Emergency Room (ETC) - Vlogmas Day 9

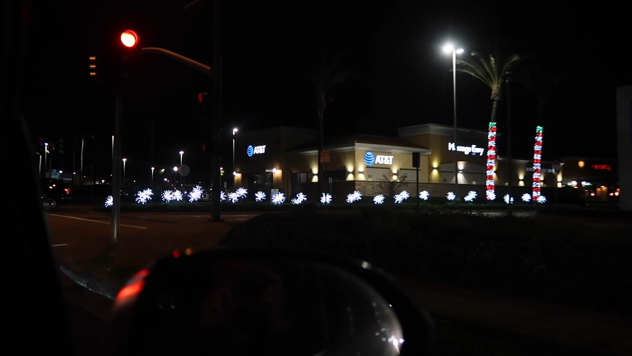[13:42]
We don't live in Upland, but we're driving through Upland, and they have the prettiest Christmas lights in this shopping center in the colonies.